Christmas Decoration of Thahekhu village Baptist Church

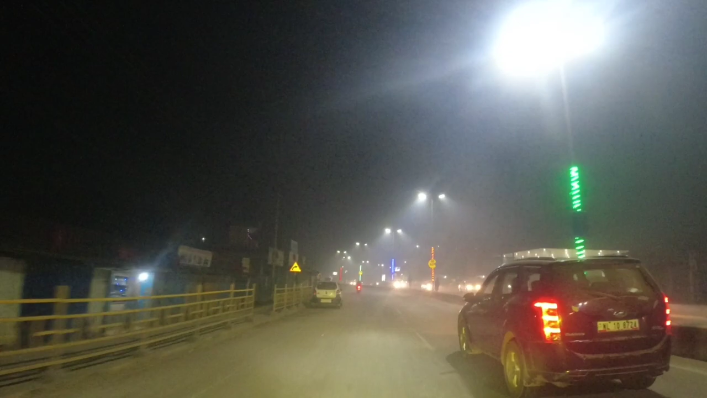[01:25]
यह आपका यहीं तक लगाया है पुना बजार जंक्शन तक
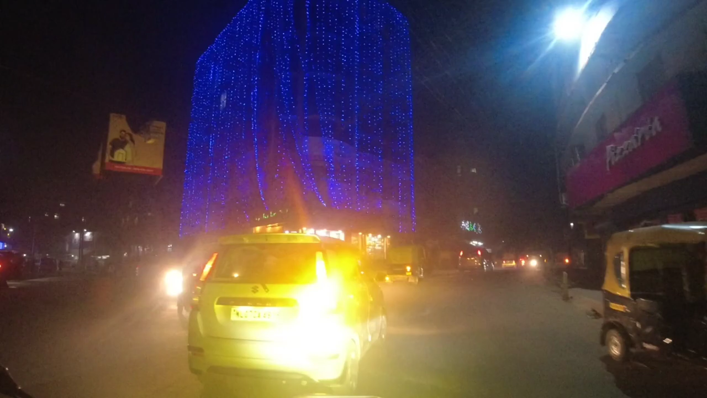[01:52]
तो हम अब थाइको विलेज पहुंच गया है दोस्त यह
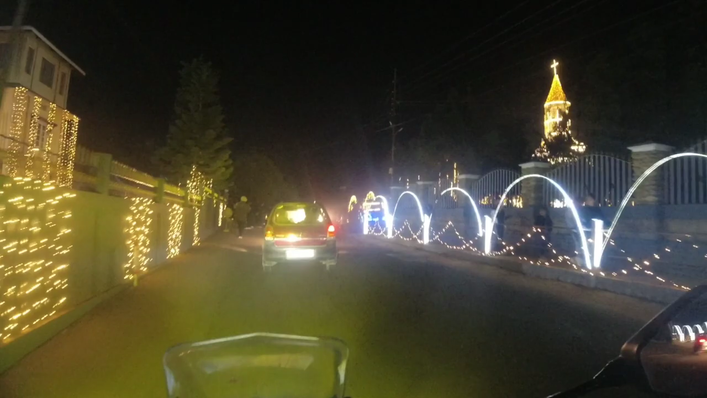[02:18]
वाज जीब को देख रहा है क्या डेकोरेशन करके राखा है वाव वाव वाव वाव ओसम
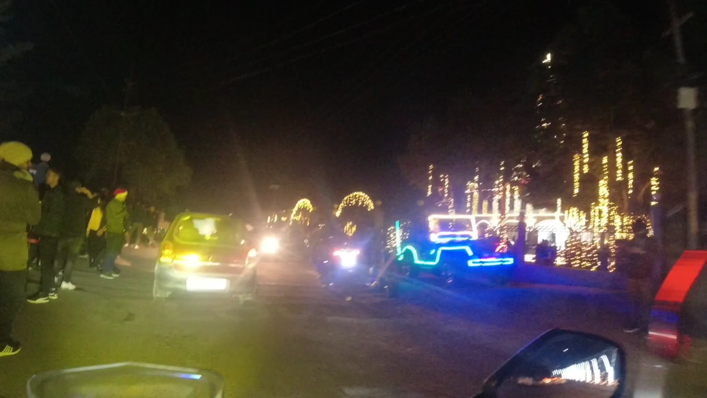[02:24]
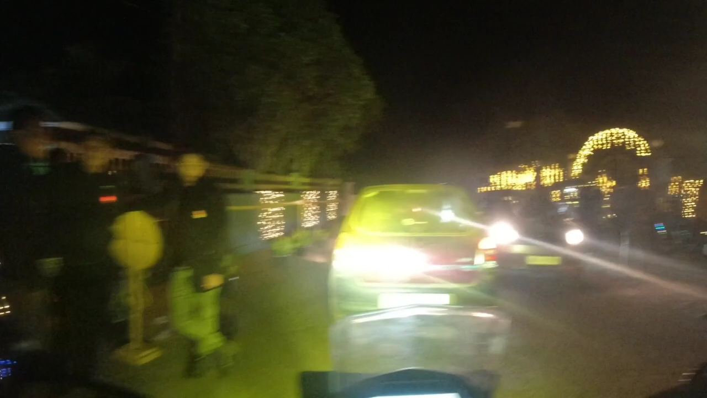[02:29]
गारी पार्क करता है आगे में मत अगया है न कहां कहां कहां का आदमी आता है देखने के लिए
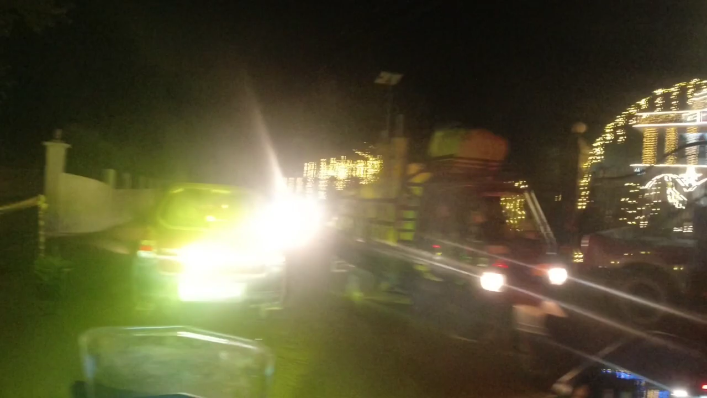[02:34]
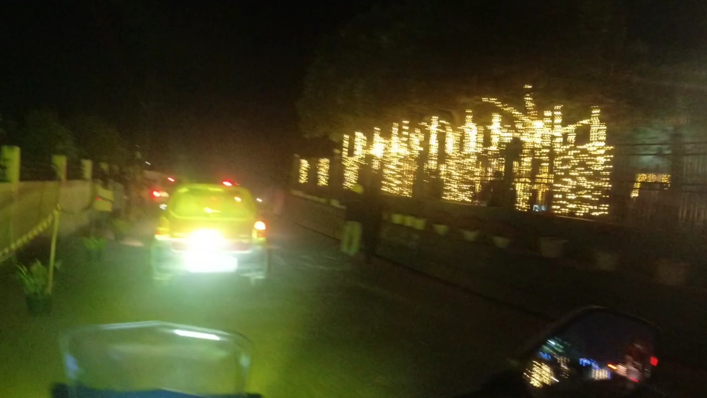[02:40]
आज हम लग यहां पर गारी को पार्क करते हैं अजोग रहा है